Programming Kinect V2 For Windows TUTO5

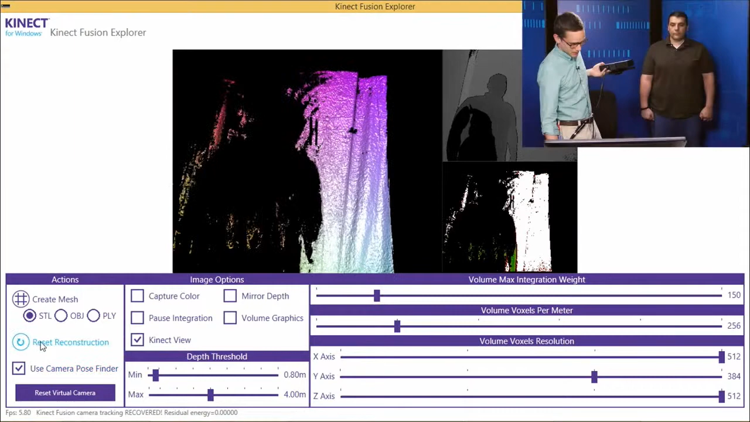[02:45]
I'm going to hit Reset Reconstruction.
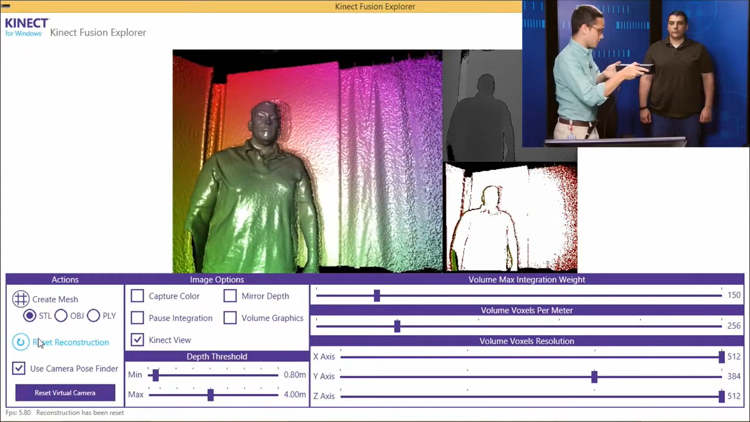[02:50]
And you can see, as I move around Carmen, we're generating a 3D model of Carmen in real-time. So all this processing is actually occurring in real-time, which is one of the most impressive things about Fusion.
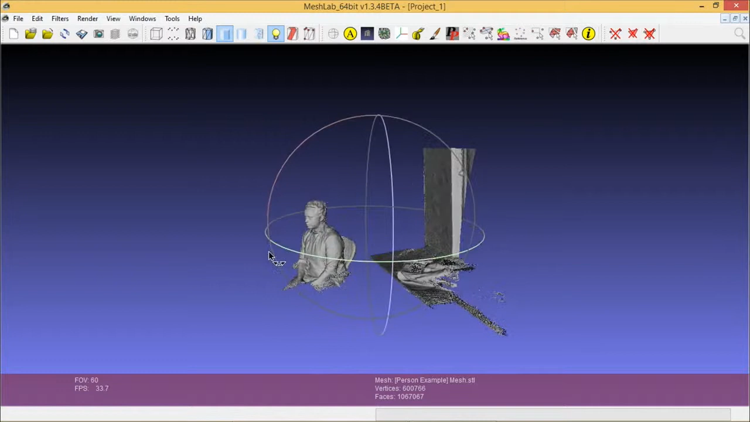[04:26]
So this is Microsoft's own Chris White, who also helps work on the Fusion team. And as we zoom in here, you can see this was just a quick mesh that we got. And you can see the level of detail. Is that your backpack there, or is that Chris's? It's probably mine. Yeah, it looks like yours. Yeah.
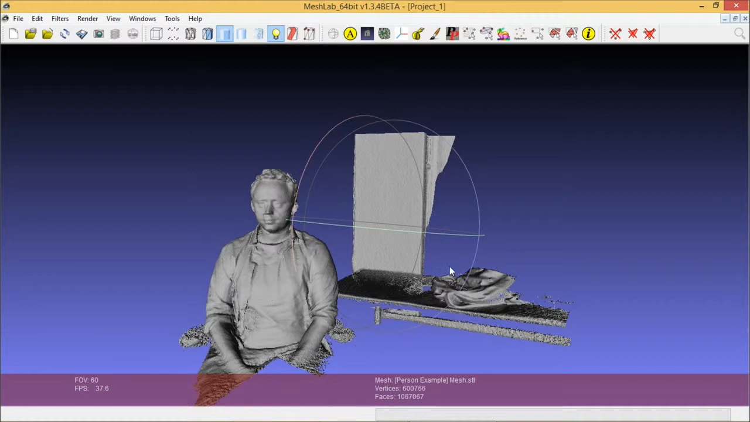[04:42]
And to that point, the folds in the shirt, the folds in the backpack. You can see the nice flat plane in the background. Now, we scanned just the front half of him,
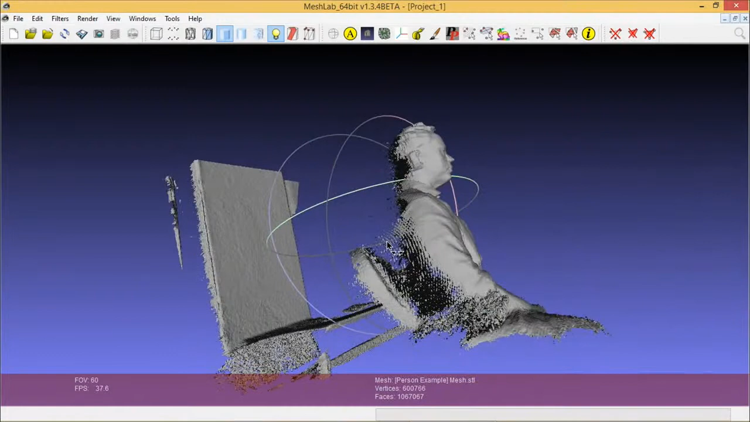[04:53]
so you can see how we are able to manipulate depth there.
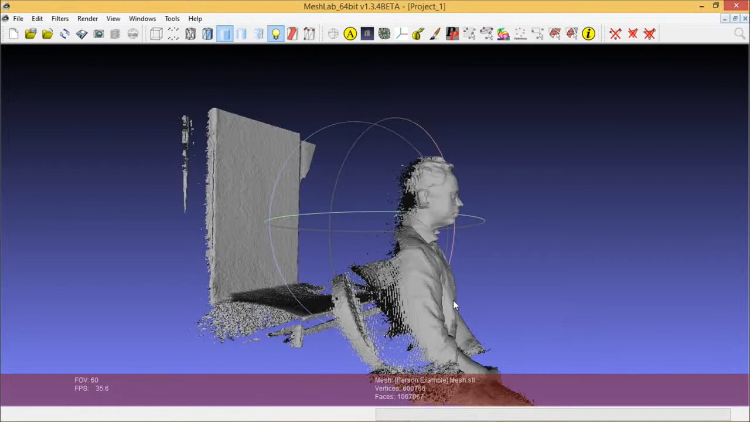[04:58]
And if you wanted to use this for 3D printing, you could very easily slice off the back. Or if we wanted to get even more detail, we could come all the way around him and get a full 3D model. So again, this is just a great example of what you can do with Fusion.
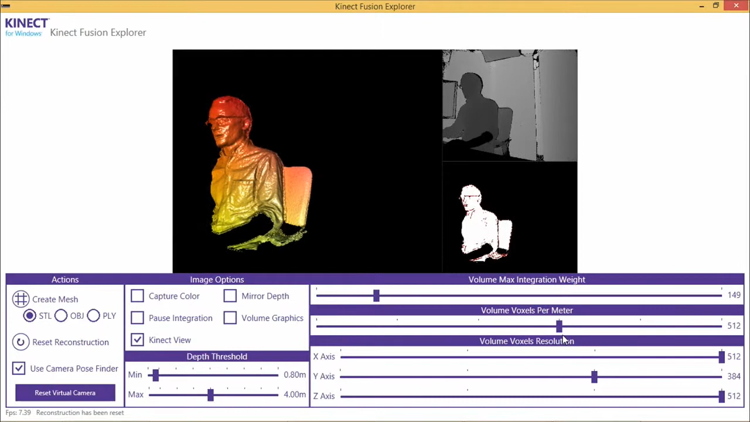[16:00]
Exactly. And so other things to keep in mind here, we can do voxels per meter. So, for example, if you wanted to get really high grain detail, you can see how I just became a lot more granular. The thing to keep in mind with this and what you'll notice is that the actual volume being scanned shrunk. And that's because there's only a limited number of voxels that we are looking for in a given space at a time. I believe it is 640 cubed, but I can double check and follow up on that.
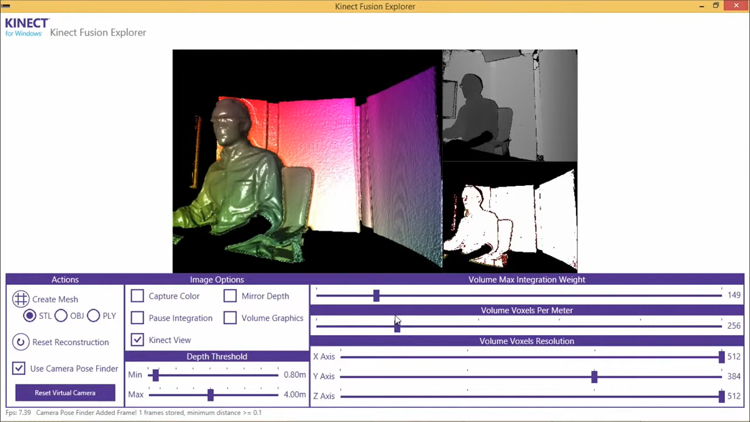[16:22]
The point being is if you want to scan a can of soda, for example, and you want to get really, really high grain detail, then you want to increase your voxels pretty high.
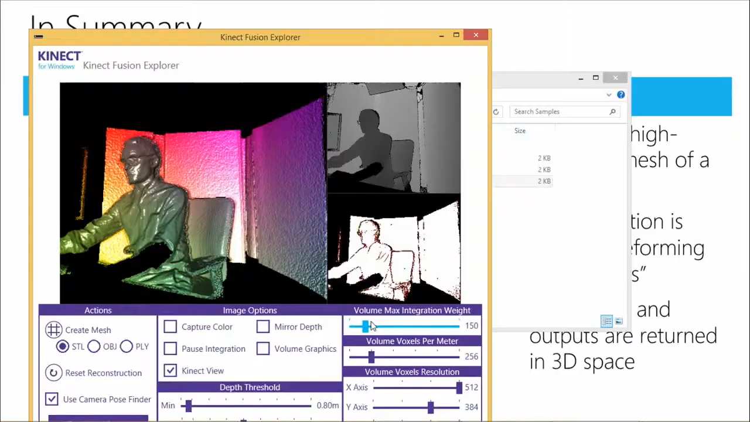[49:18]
So yeah, that's the weight we spoke about, and I believe that's probably what this question is referring to.
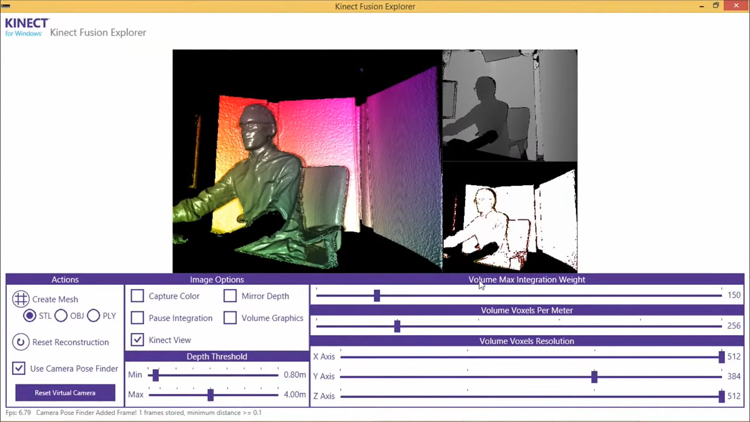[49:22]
And I can never remember... The thing is, I never remember if a low value or if it's a high value...